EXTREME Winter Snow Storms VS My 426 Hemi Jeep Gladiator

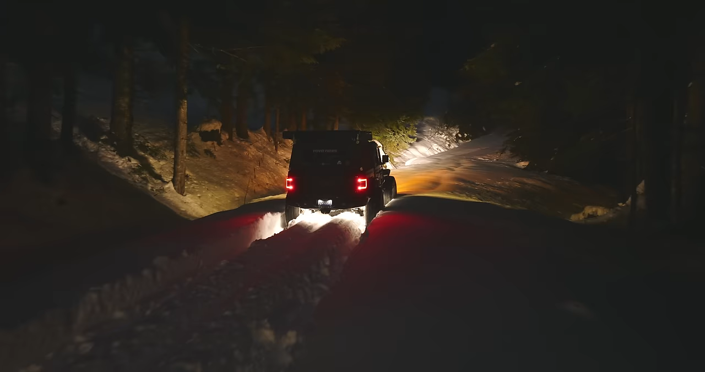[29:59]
And it's snowing, so we are maybe not even a quarter of the way yet. So another hill climb. Let's see how it goes.